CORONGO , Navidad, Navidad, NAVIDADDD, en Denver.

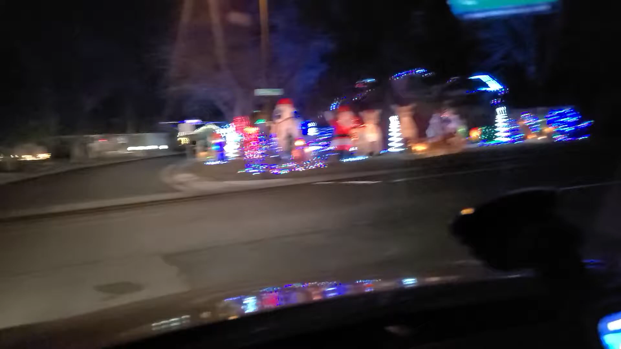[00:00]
wow que bacán miren esta calle es la que tiene muy bonitos adornos casi toda la calle